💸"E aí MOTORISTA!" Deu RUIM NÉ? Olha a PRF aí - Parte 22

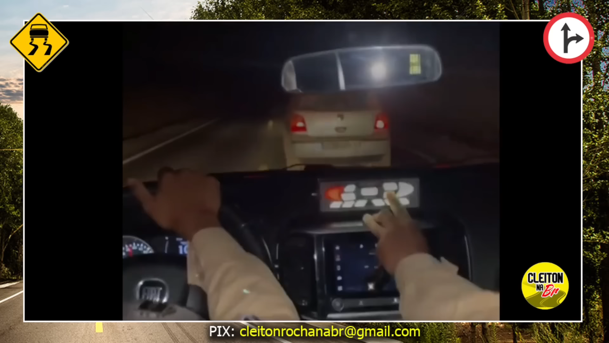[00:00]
A gente já começa nesse pique aqui, ó, perseguição na BR-251, motorista do carro, ó, chama, daquele tipo, olha só, policiais ali, policiais ali dando sinal, como vocês podem ver, ó, quero que vocês observem a atitude que eles vão ter, ó, polícia militar de Minas Gerais,